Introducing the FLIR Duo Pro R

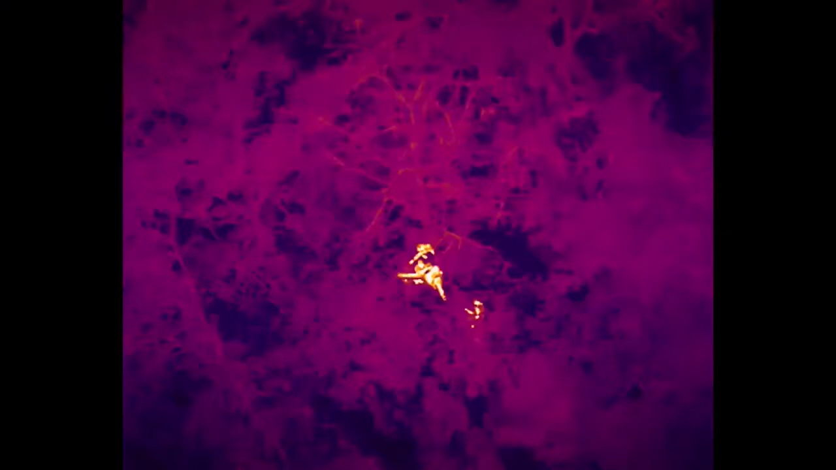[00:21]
DUO PRO-R gives drone operators double the imaging capabilities.
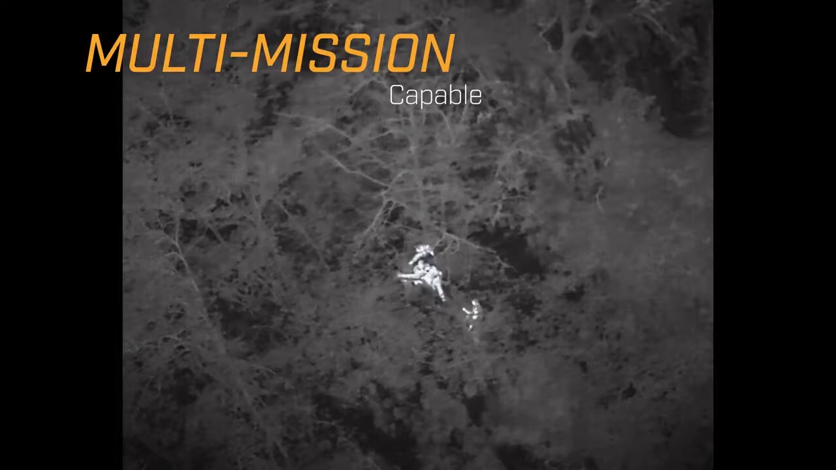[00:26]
Seeing heat differences from the air helps operators find infrastructure problems,
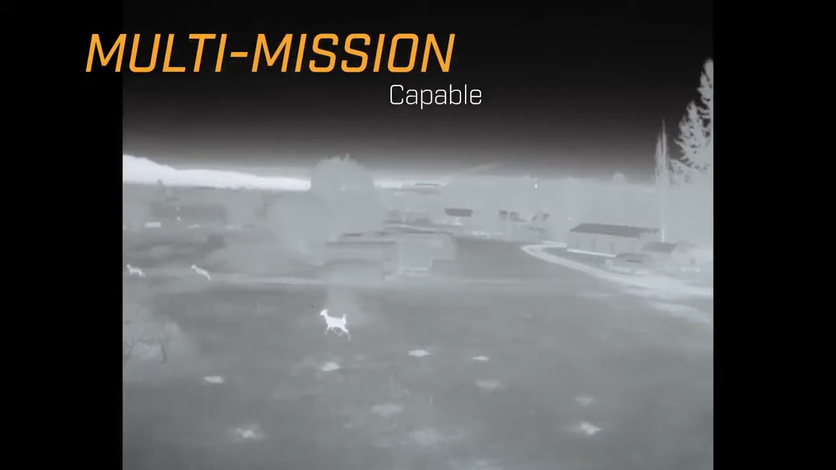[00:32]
monitor wildlife and livestock, and support public safety missions.